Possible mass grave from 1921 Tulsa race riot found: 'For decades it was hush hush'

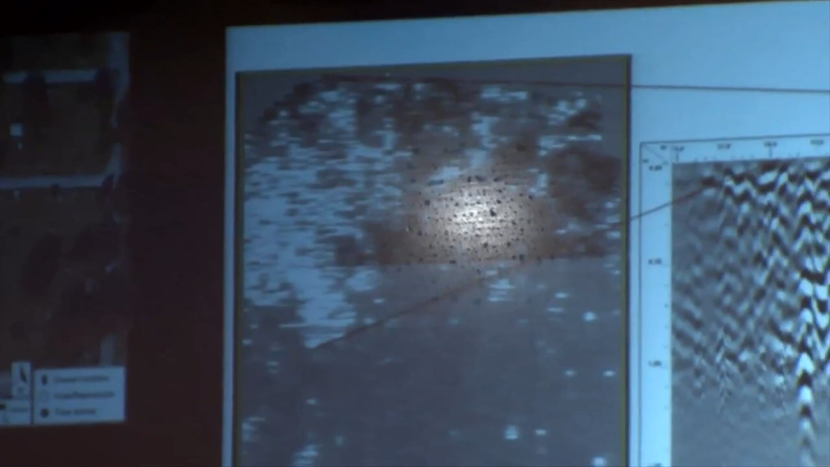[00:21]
The size of it is very indicative of what could be a common grave associated with the massacre.